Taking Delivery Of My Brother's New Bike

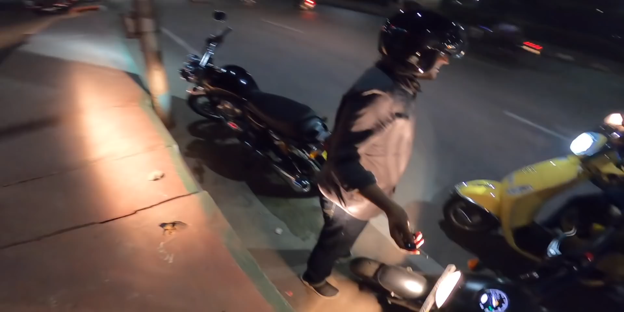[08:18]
ఓకే లెట్స్ గో
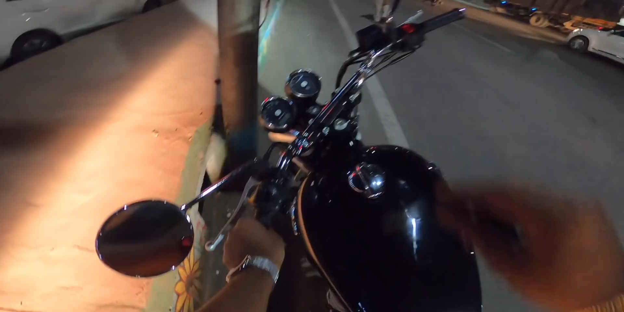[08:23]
ఇంటర్సెప్టార్ డెలివరీ అయిన తర్వాత ఫస్ట్ రైడ్ చాలా వెయిట్ ఉంది అబ్బా 650 cc కాబట్టి ఇంజన్
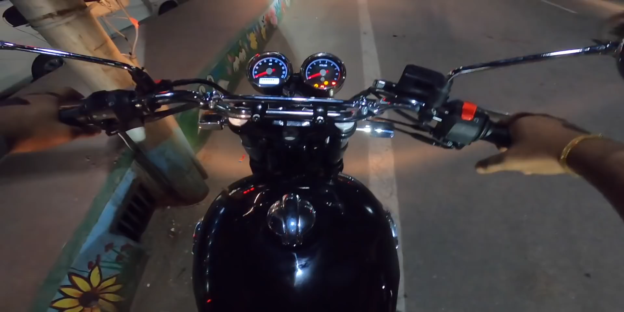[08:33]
నేను ట్యాంక్ ఫుల్ చూపిస్తుంది మొత్తం కొట్టేసాను మనోడు రెడీయా
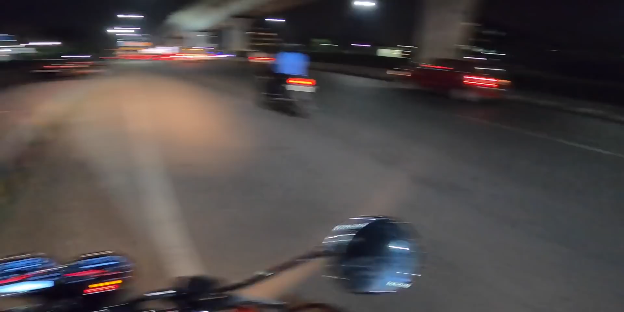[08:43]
సూపర్ ఉంది చాలా స్మూత్ ఉంది ఇది ఇది ఫస్ట్ టార్క్ బాగుంటుంది ఇనీషియల్ టార్క్ కొద్దిగా హైట్ ఉంది కదా బండి బ్రేకింగ్ కూడా బాగుంది